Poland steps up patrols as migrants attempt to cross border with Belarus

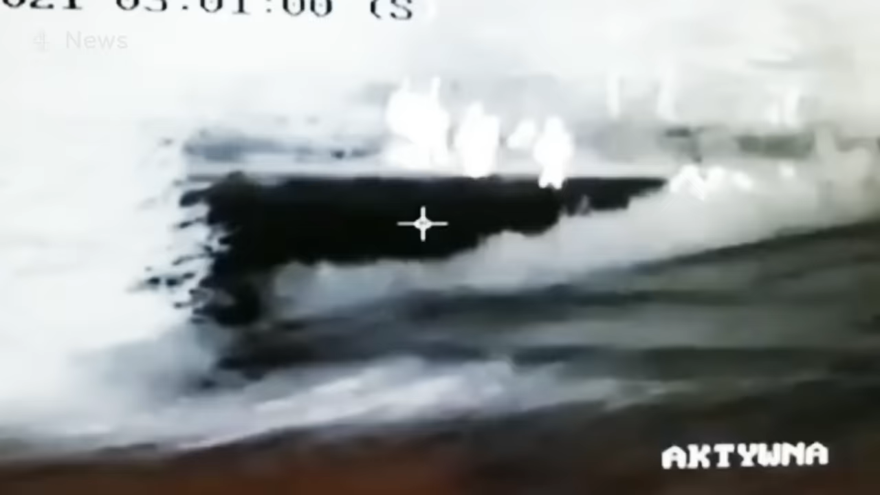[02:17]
Belarusian border guards escorted his group to an opening in the fence in the dead of night.
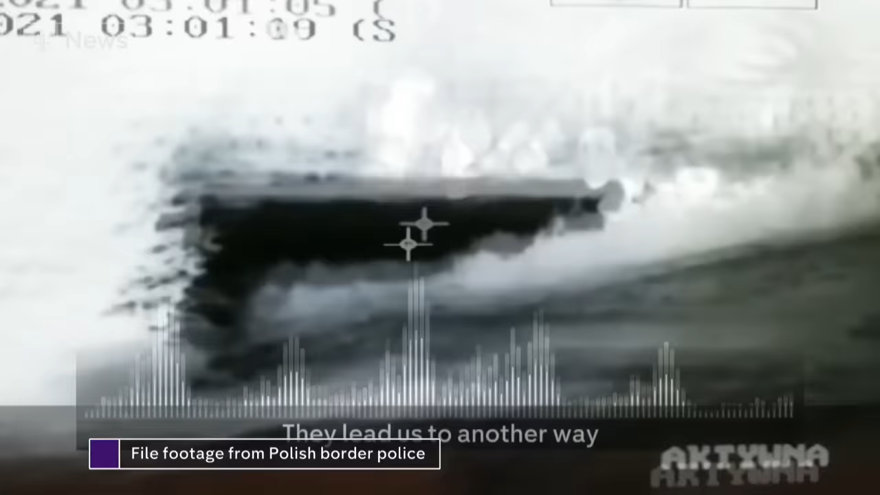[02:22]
They lead us to another way. And they told us, make sure you don't come back.